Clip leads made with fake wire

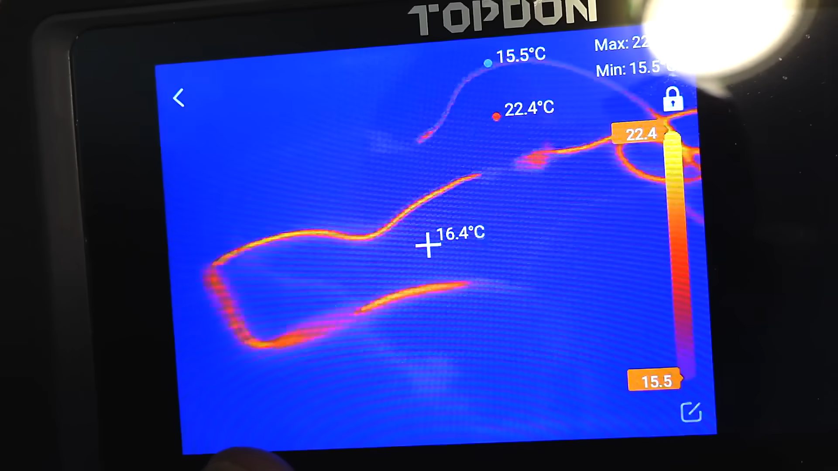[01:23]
On screen: spot 16.4°C, max 22.4°C, min 15.5°C
So, for instance, here I can see this green one.